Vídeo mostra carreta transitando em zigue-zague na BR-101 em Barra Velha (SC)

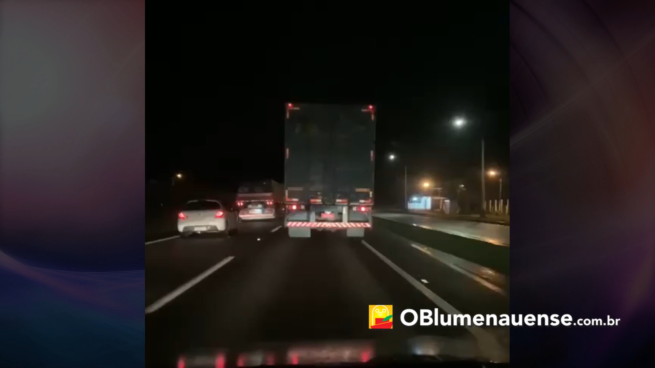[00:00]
acostamento, faixa 1 e faixa 2, já no zigue-zague na pista, desde o KM120, já estamos no KM109, para norte. GN4,